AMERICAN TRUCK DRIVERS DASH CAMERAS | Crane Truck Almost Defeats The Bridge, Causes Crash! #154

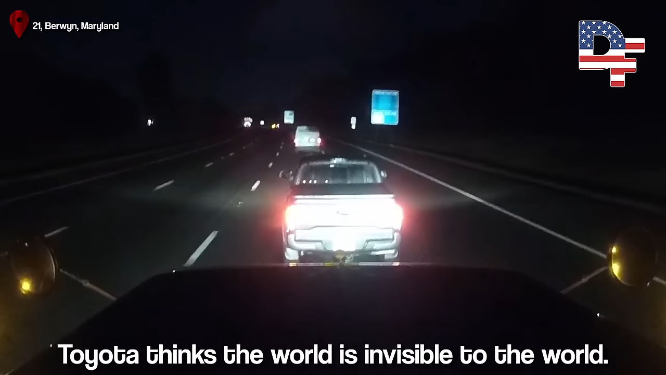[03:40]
Almost causes a fucking wreck with that fucking van. And almost causes a wreck with me.